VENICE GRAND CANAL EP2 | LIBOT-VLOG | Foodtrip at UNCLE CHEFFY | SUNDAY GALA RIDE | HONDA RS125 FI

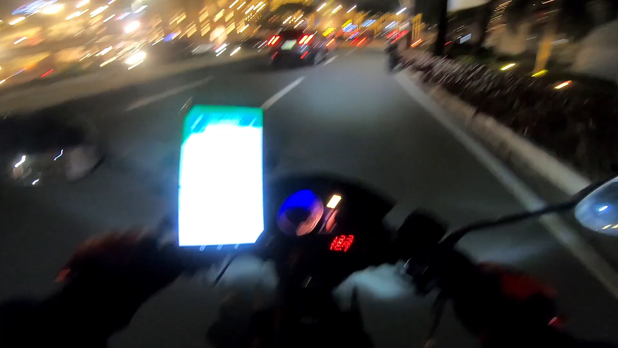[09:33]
C5 ulit kami dadaan. At sa mga gusto pa magpa-shoutout dyan, comment below lang dito sa video na to guys.
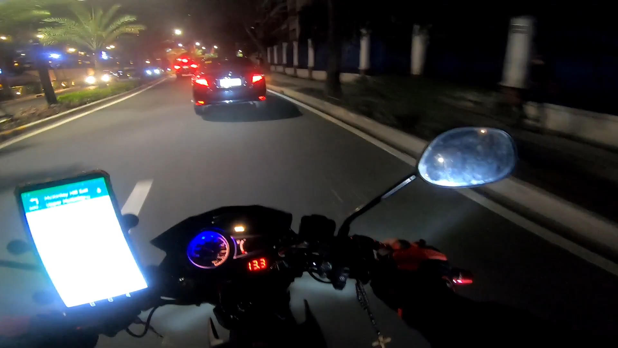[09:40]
Yun lang, thank you sa inyo. Salamat sa suporta. At syempre guys, eto na, palabas na tayo ng ano, McKinley Hills. So, ang daan natin ulit, C5.
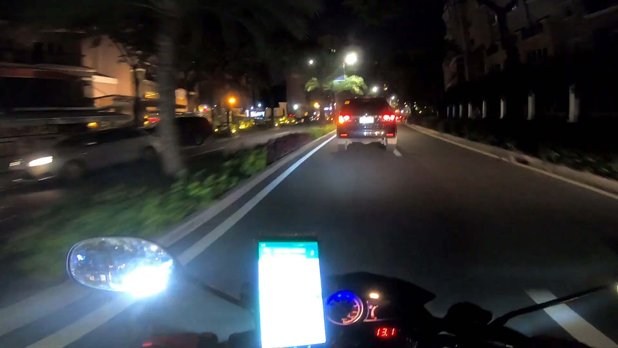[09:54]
Pero dito sa lugar na to, ngayon lang ako nakapasok talaga sa McKinley. Ngayon lang ako naka-ano dito sa lugar na to kasi first time lang talaga guys. Lalo na dyan sa Venice Grand Canal Mall.